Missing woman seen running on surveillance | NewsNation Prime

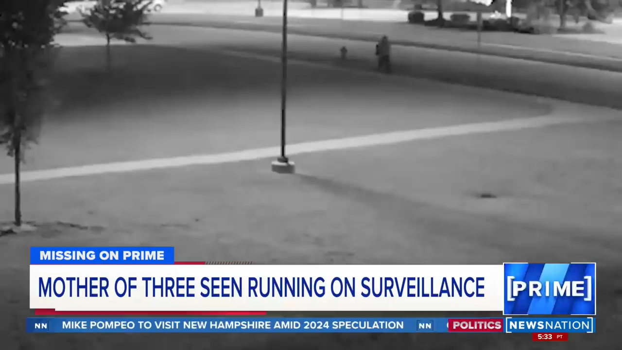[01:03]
About two hours later, it's believed she can be seen in this security footage, first walking and then running past a local elementary school.